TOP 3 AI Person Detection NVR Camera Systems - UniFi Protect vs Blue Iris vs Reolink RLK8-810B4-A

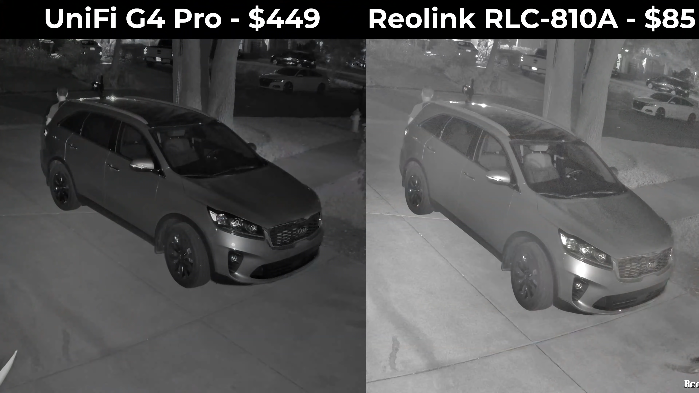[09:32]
At night, the G4 Pro is noticeably better than the Reolink RLC 810A, which had less contrast and is still experiencing the same nighttime ghosting and low frame rate issues that I noticed during my initial review of it.
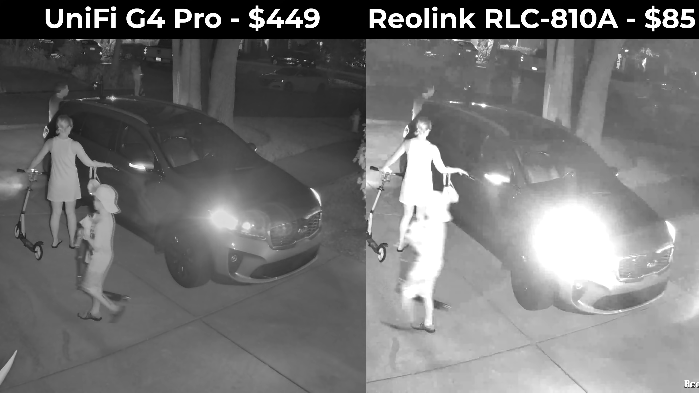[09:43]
There's no reason to talk about the cameras when looking at Blue Iris because you can basically use any camera you want, including the RLC 810A and G4 Pro. Any camera that's listed as ONVIF compatible is going to work with Blue Iris. So for camera selection and quality Blue Iris is the clear winner, followed by Reolink which has quite a few compatible cameras at reasonable prices,